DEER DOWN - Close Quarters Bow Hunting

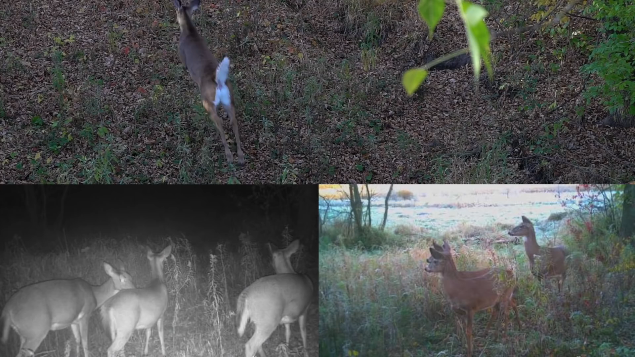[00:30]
We went from seeing a lot of does to basically zero bucks to now we're not seeing as many does, and now brand new bucks are coming in our trail cameras.